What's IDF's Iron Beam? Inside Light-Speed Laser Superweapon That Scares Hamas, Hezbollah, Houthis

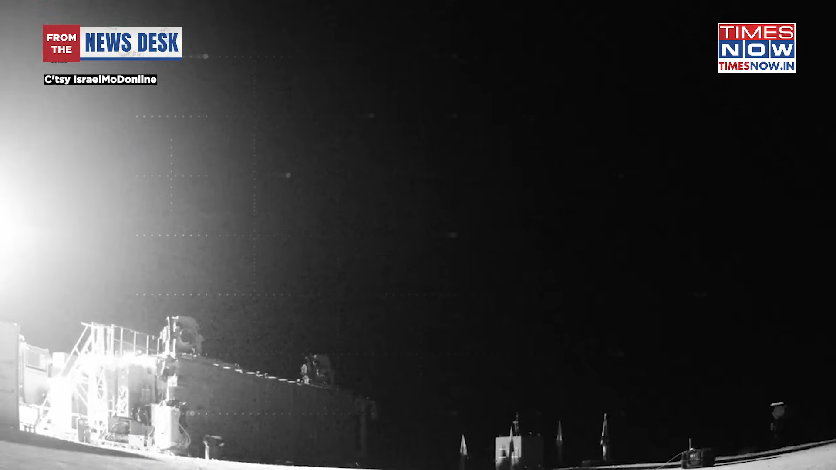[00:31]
invisible columns of concentrated light will race out at the speed of light to burn rockets and drones out of the air.
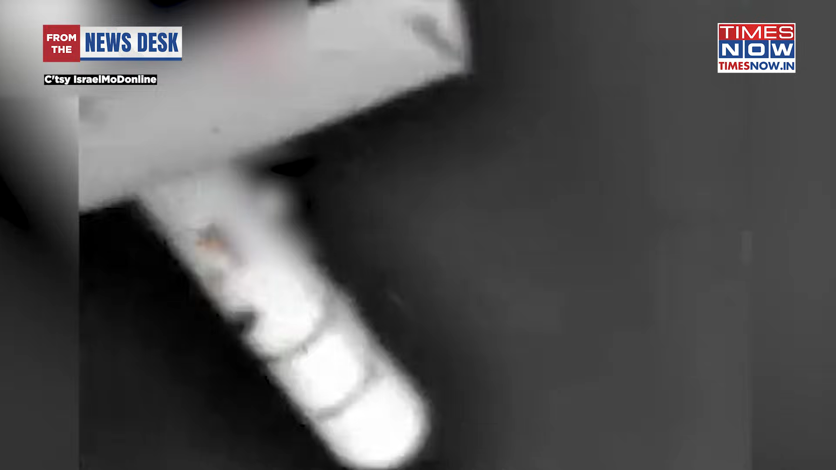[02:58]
Iron beam sensors measure this atmospheric distortion and corrects the beam in real-time,
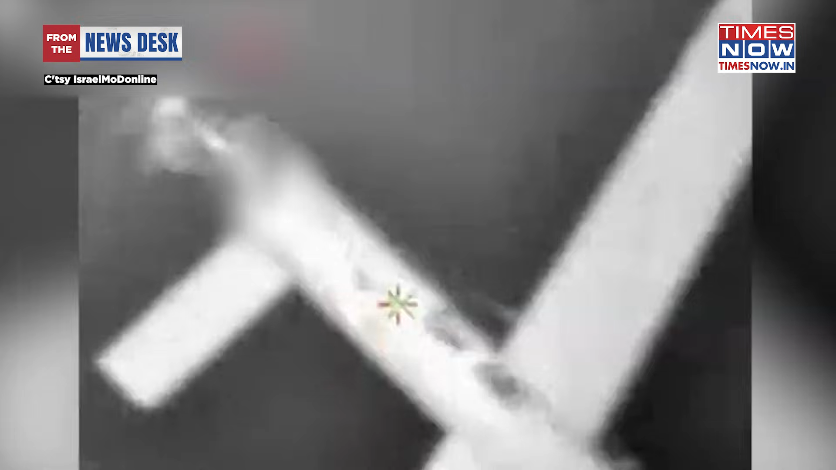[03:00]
allowing it to maintain perfect focus.
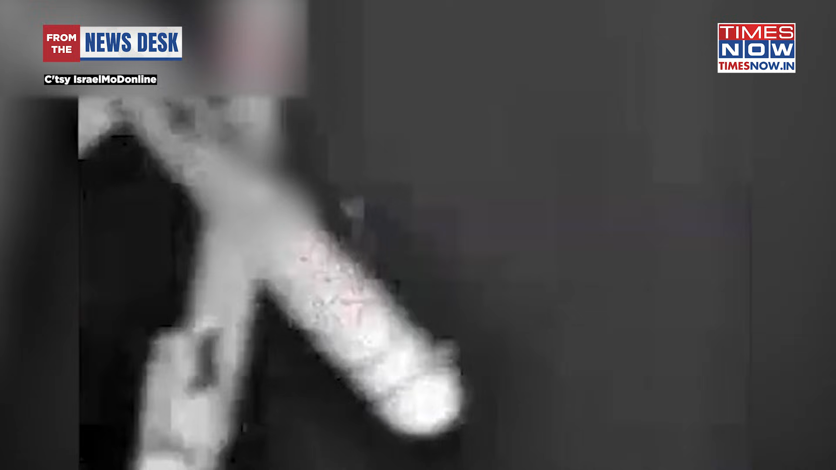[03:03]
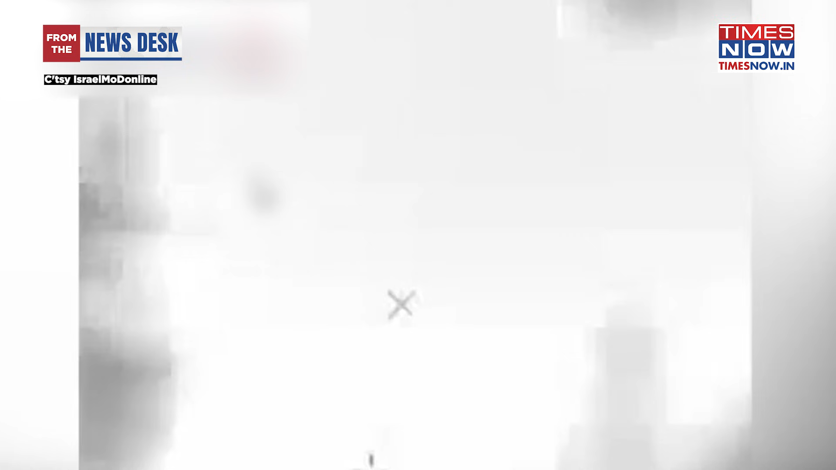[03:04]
Once locked on, the system merges multiple laser beams into a single concentrated column of energy, roughly the diameter of a coin.